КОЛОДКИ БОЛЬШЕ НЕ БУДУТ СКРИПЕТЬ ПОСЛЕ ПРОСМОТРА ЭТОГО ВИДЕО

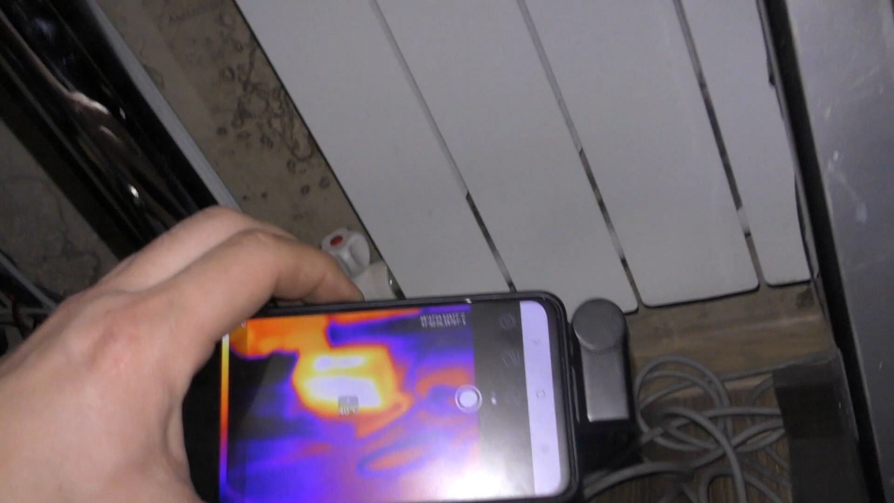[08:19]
Выебить проблему с электропроводкой.
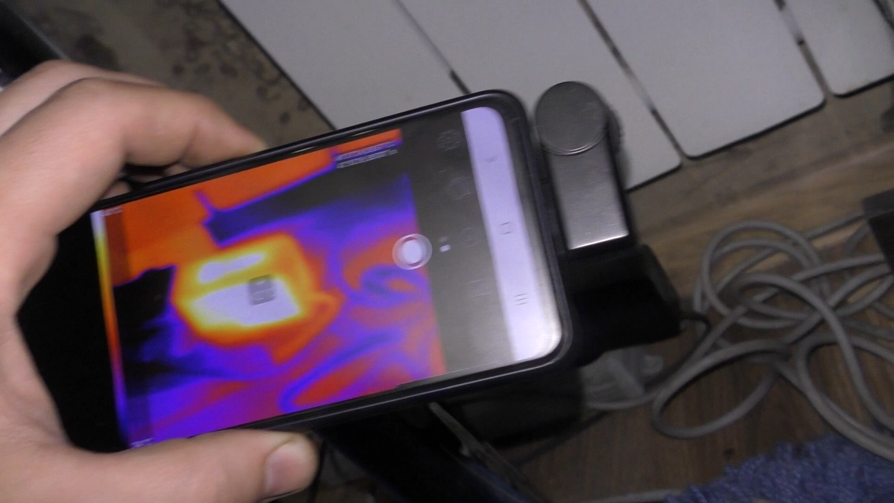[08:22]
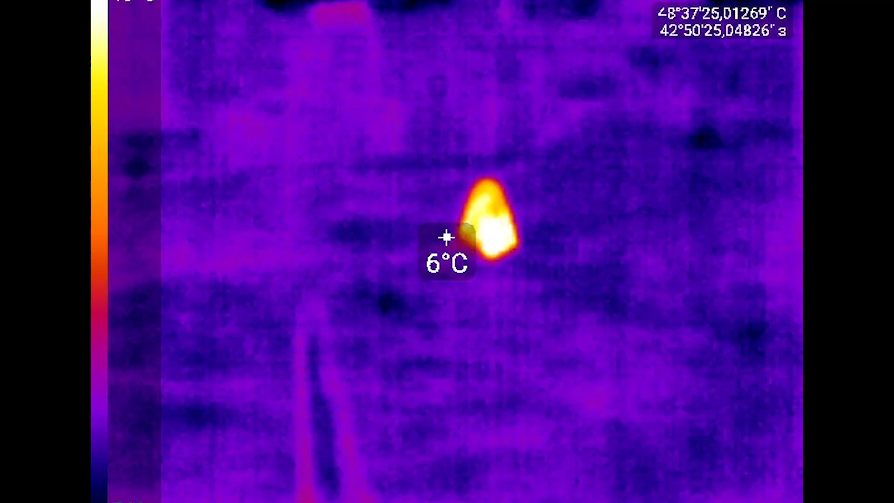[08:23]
On screen: spot 6°C
И что интересно, он может помочь обнаружить добычу на охоте даже.
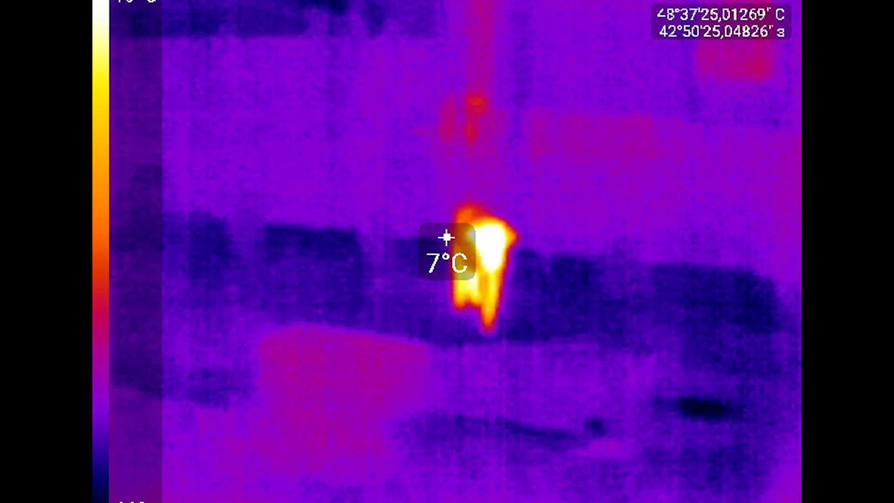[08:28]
On screen: spot 7°C
В том числе и в условиях плохой видимости.